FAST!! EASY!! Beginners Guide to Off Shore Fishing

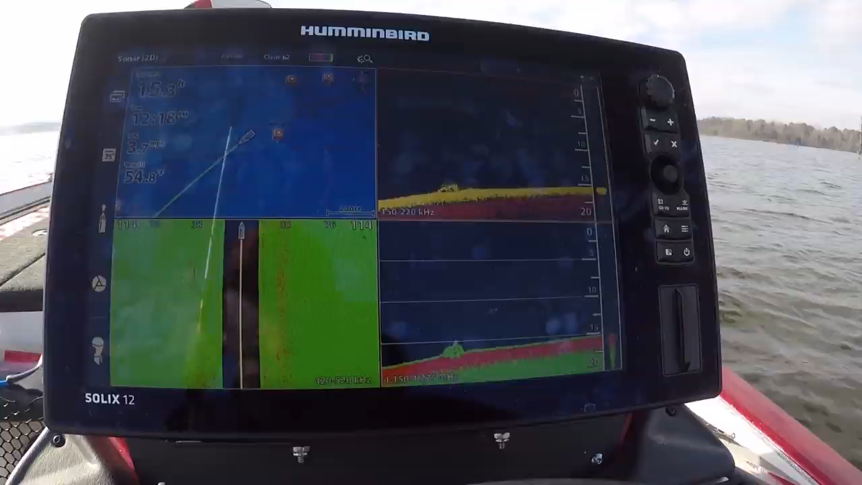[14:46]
On screen: water 54.8°F
But it's all about putting together these small pieces of this puzzle Let's run over it with just the side scan so you can see that.
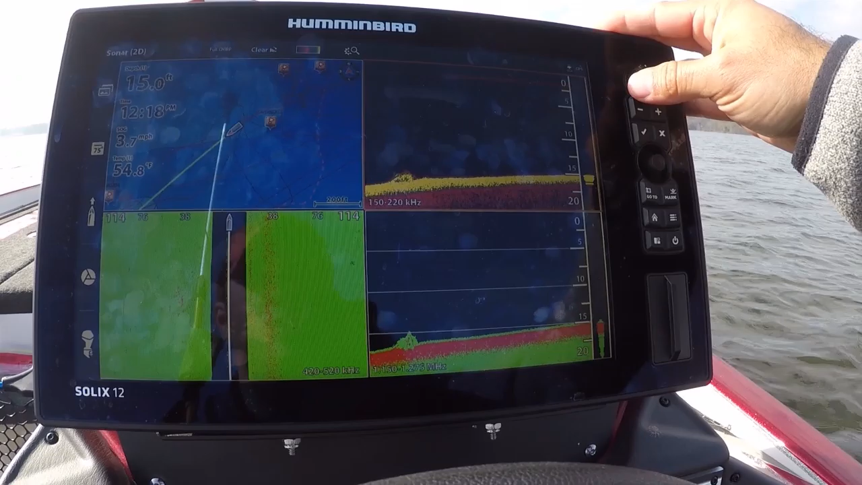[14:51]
On screen: depth 15.0 ft, water 54.8°F
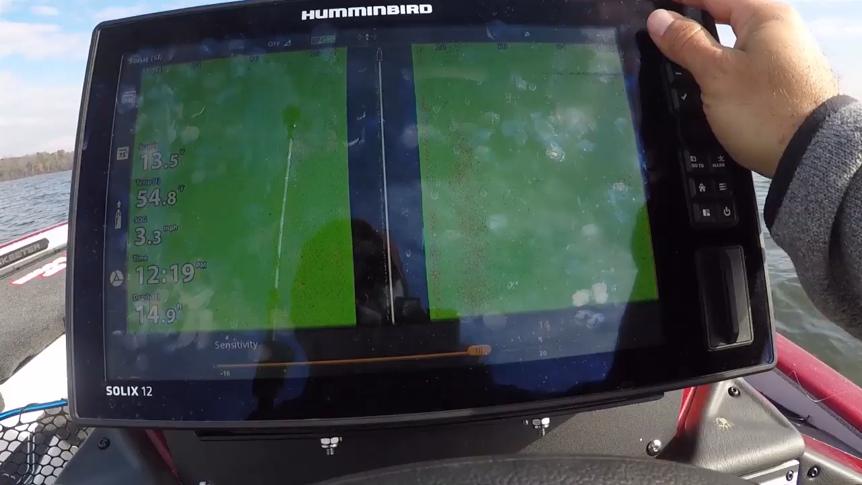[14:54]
So if you turn that sensitivity up a little bit, you can start to see, okay, yeah, it's reflecting a lot.
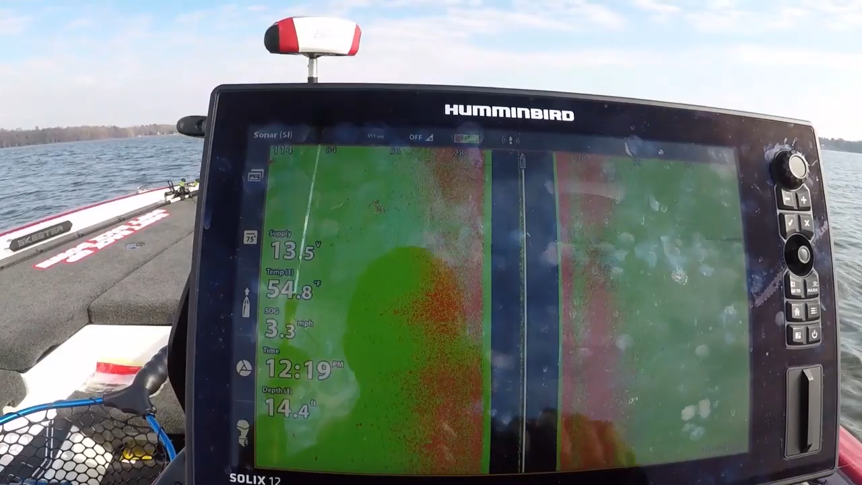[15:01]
On screen: depth 14.4 ft, water 54.8°F, speed 3.3 mph
And side scan a lot of the time too, you know, this part, what you're looking at here is the boat's in this northern part. This is directly, anything in the black is directly under the boat, and then things on the other sides are left and right of the boat.
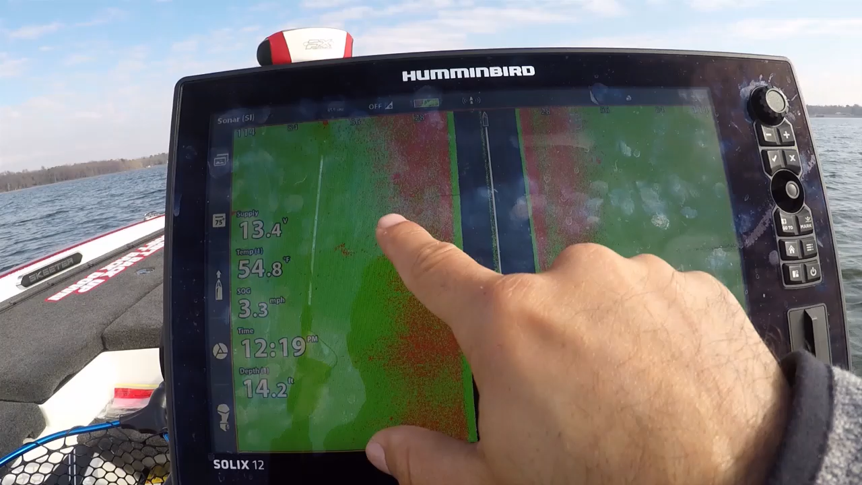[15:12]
On screen: water 54.8°F, speed 3.3 mph
And I'm going out to 114 feet.
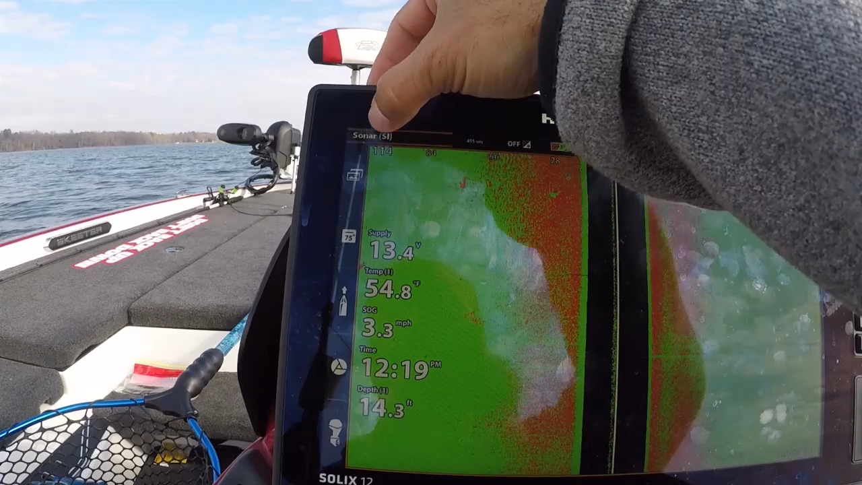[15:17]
On screen: depth 14.3 ft, water 54.8°F, speed 3.3 mph
I could change that if I wanted to. Over here, just drag this range out a little bit.
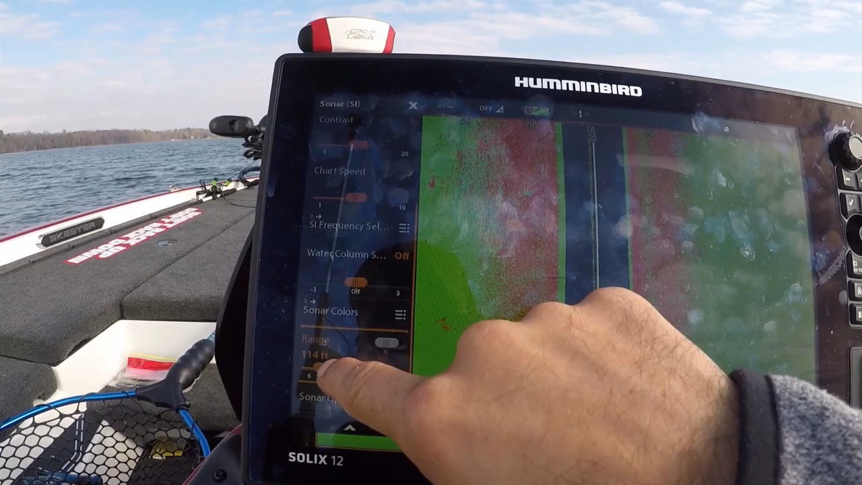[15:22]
Ah, too much. I'm going to go 130.
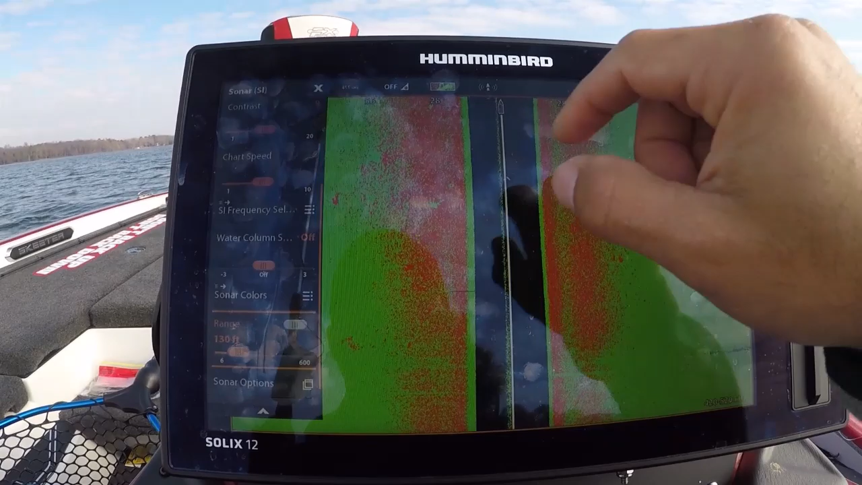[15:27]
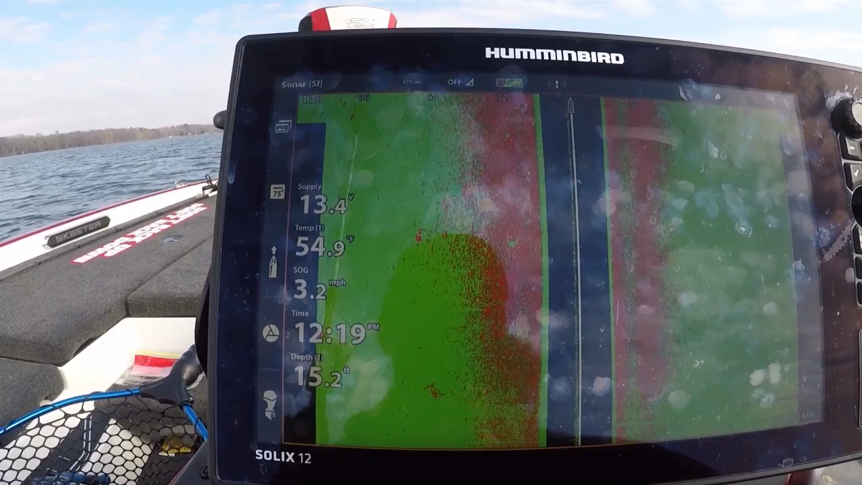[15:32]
On screen: depth 15.2 ft, water 54.9°F, speed 3.2 mph
And again, I'm in 15 feet, water temp's 54 degrees. Let's dial that down to 13.
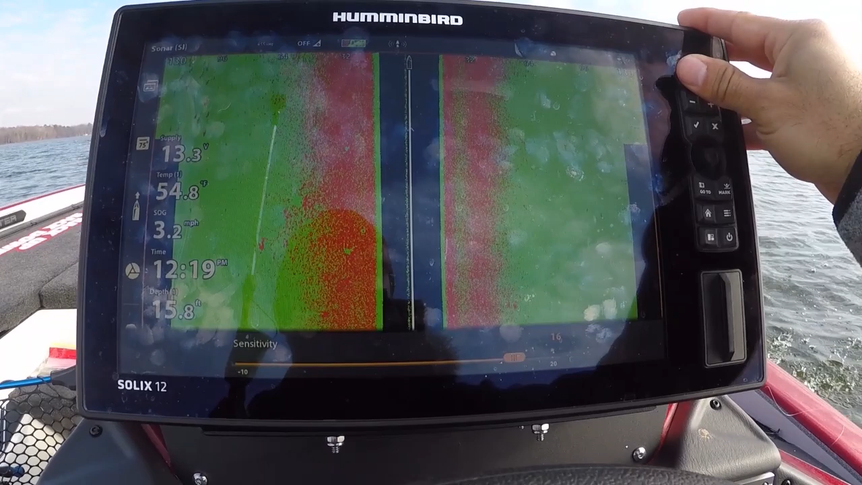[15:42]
On screen: depth 15.8 ft, water 54.8°F, speed 3.2 mph
I don't like having this too high. You'll get too much of a feedback, but I think I like it more in the 13 right there.
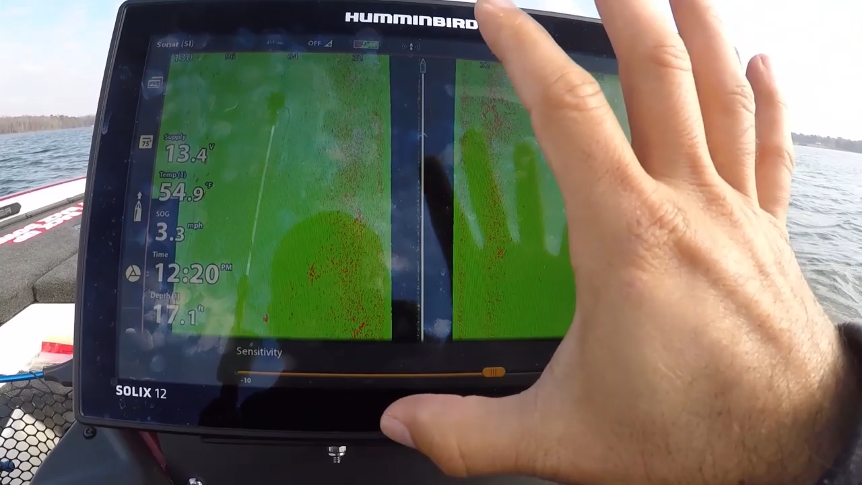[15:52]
On screen: water 54.9°F, speed 3.3 mph
That's kind of my sensitivity for this that I've found that I like, because you don't want false returns.
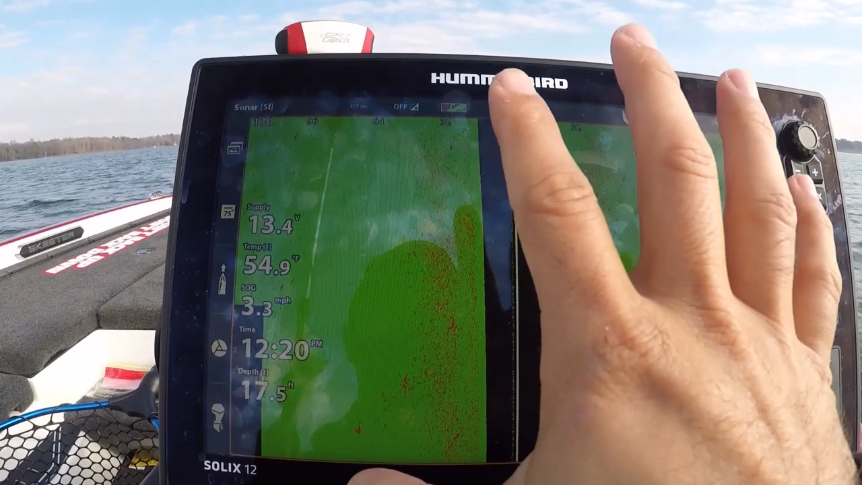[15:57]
On screen: water 54.9°F, speed 3.3 mph
You don't want false positives to happen here.
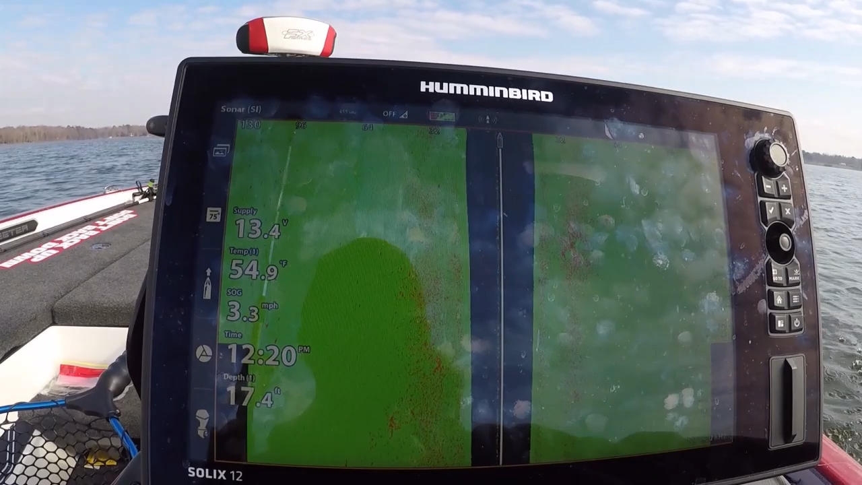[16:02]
On screen: depth 17.4 ft, water 54.9°F, speed 3.3 mph
And you can see that, okay, maybe to my right, there's a little bit more harder of a spot, but anywhere it's blank and green, that's still sand. That's still dirt there.